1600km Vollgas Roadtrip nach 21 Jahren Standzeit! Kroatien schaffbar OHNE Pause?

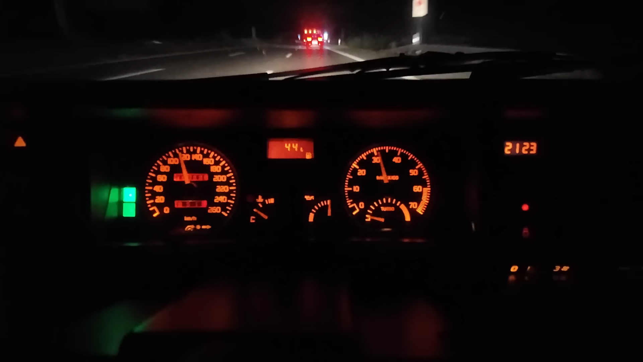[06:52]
Öltemperatur ist immer hoch, frag mich nicht warum. Aber ich denke mal, dass hier Anzeige, aber auch wenn du 120 fährst, ist die Anzeige so hoch.
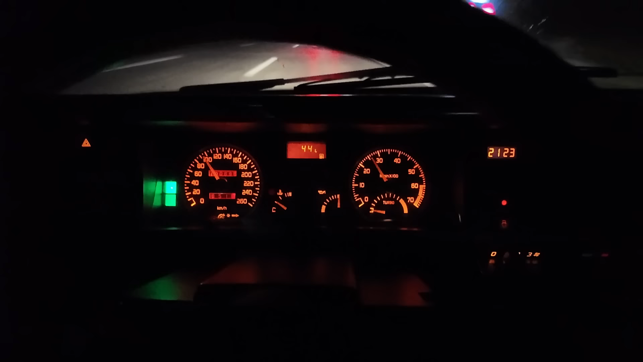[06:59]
Deswegen werden wir das mal ignorieren. Ja, sonst würde ich sagen, läuft die Karre gut. Die ersten 200 Kilometer haben wir jetzt hinter uns. Und ich war noch nie in meinem Leben so schnell in Hannover wie mit der Karre hier. Mal so gesagt.
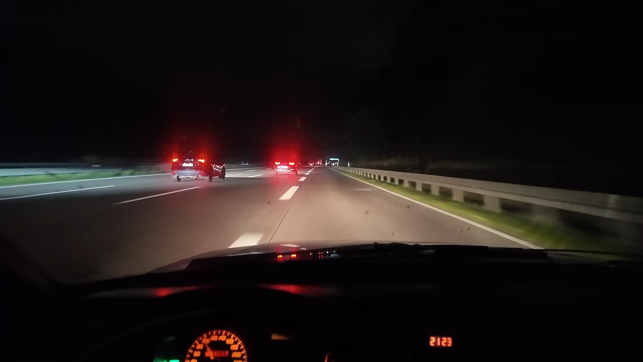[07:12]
Also schnell, schnell keiner. Naja, es geht jetzt mal Richtung Magdeburg, da wo wir mit dem Camper letztens liegen geblieben sind. Und wenn wir Magdeburg durch sind, geht es danach hier A14 Richtung Leipzig. Und ab dann brauche ich ein Navi. Bis dahin nicht, so geht es auch so. So, wir sind jetzt Marienborn, einmal Grenzübergang, ehemalige DDR. Heißt also offiziell in Sachsen-Anhalt.
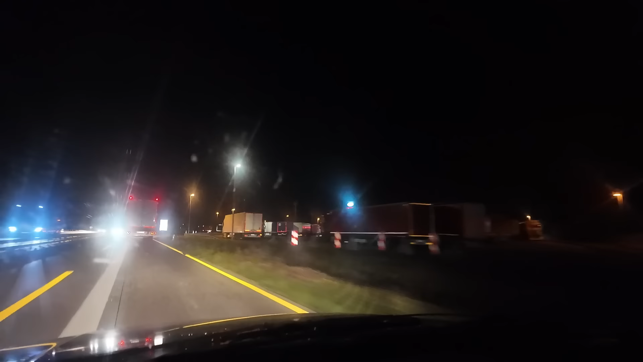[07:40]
Erste Bundesland, dafür durchtüdeln. Eigentlich der zweite, weil Bremen ist ja eigentlich auch ein Bundesland. Aber da erzählen wir jetzt mal nicht mit. Und da war jetzt ja auch Baustelle, riesengroße Baustelle. Also wirklich einfach mal alles normal. Was ist das Lied, Schatz, letztes Mal? Gordon und ich mit dem Gurkencamper hier raus. Ja. 2-3 Kilometer weiter Platz und das Getriebe. Und der Scheiß jetzt. Bam, und dann standen wir da am Straßenrand. Alle können wir auf dem Rasthof ausrollen.